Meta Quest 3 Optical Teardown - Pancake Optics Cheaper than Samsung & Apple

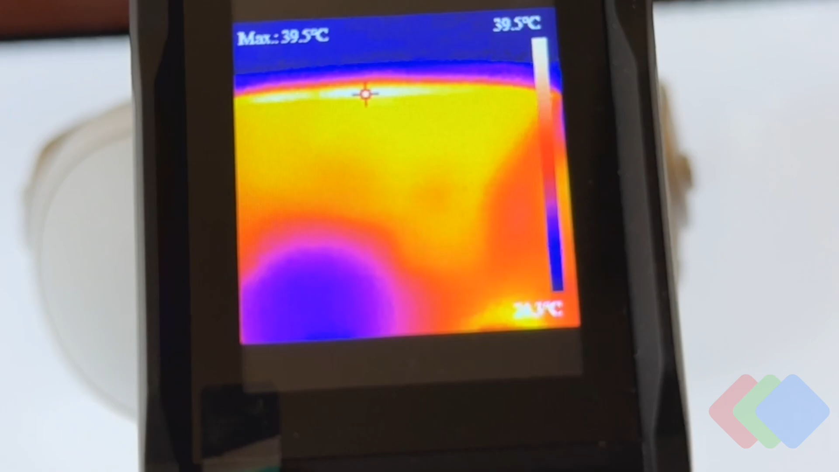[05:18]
On screen: max 39.5°C, scale top 39.5°C
Wouldn't be comfortable for extended wear if that was in direct contact with the skin. That's really the only part of the device that gets as hot as it does.
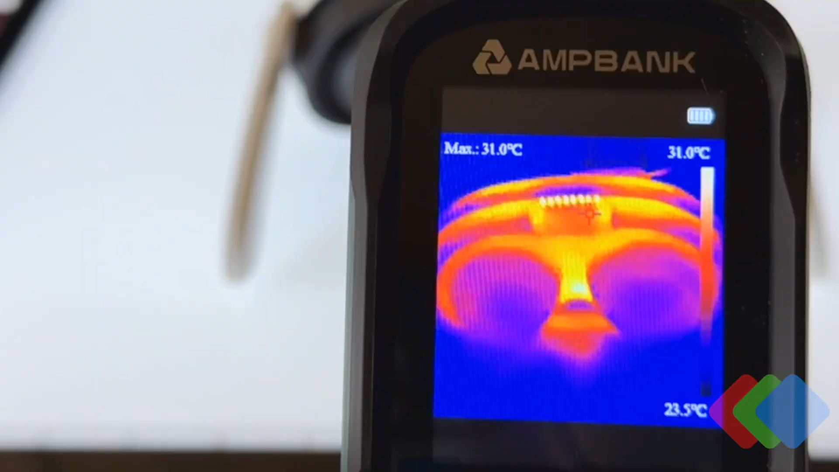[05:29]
On screen: max 31.0°C, scale top 31.0°C, scale bottom 23.5°C
On the inside here, we take a look with our thermal camera, and we can see that we stay within 32 degrees Celsius or lower,
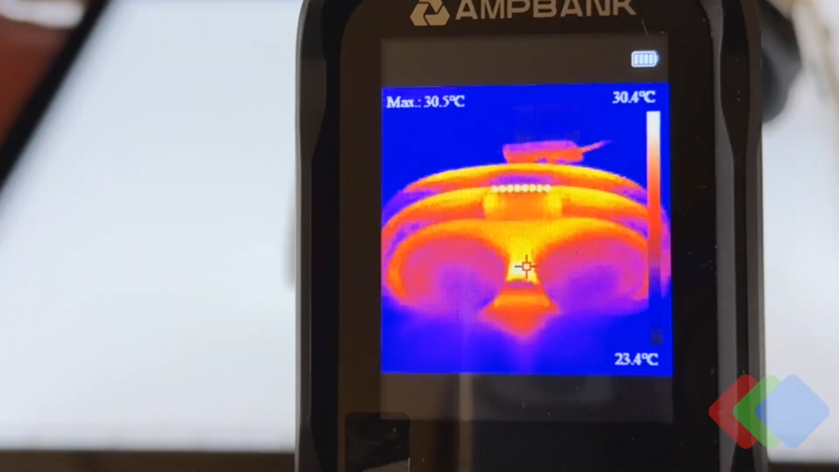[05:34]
On screen: max 30.5°C, scale top 30.4°C, scale bottom 23.4°C
meaning that you will generally not have any issues with
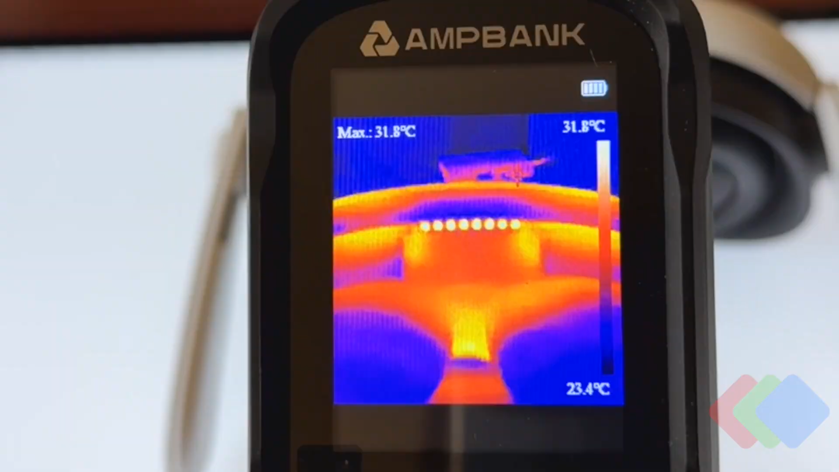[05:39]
On screen: max 31.8°C, scale top 31.8°C, scale bottom 23.4°C
the temperature of the device facing your face.